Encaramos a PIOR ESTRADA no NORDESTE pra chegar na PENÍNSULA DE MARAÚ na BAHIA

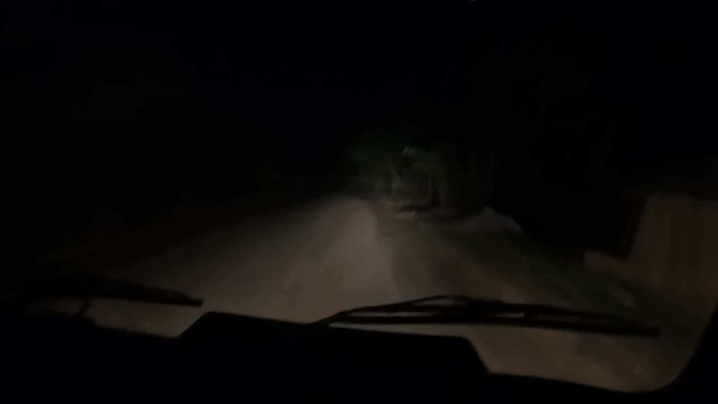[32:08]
Fecha às 6. E as costeirinhas estão que estão. Estamos chegando perto de mais um posto aqui. A gente já entrou na praia de Taipu de fora. Gente, a estrada é areia fofa nessa parte. Areia de praia. É areia de praia. Se a gente parar, a gente fica. Estou preocupado. Estou preocupado que a gente está com pouca gasolina, pouquíssimo. Mas o posto já está logo ali na frente. E o cara de moto aqui acabou de cair aqui do nosso lado aqui. É, não.
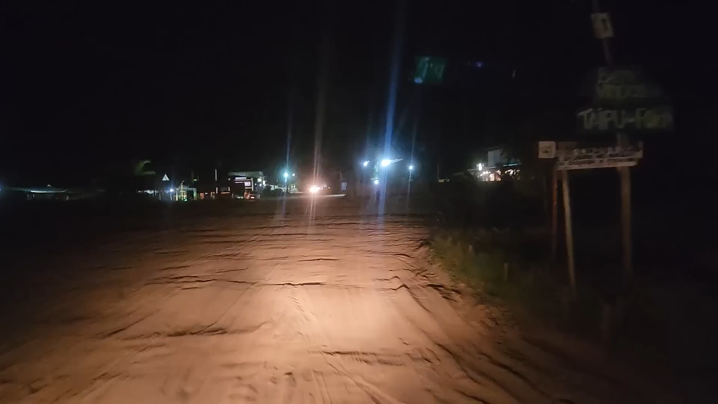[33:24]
Cara, que loucura, gente. Como assim? Definitivamente eu nunca emprendei um negócio desse. Olha isso. Ai! Eu não posso parar ainda. Olha lá. É, esse posto aqui, olha. Mas... Aí.
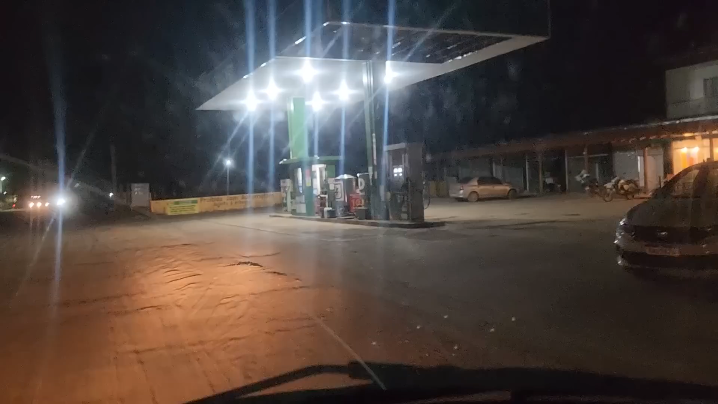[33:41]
É, aqui nós vamos dormir e acabou. Com certeza. Definitivamente. Com certeza, nossa. Nossa.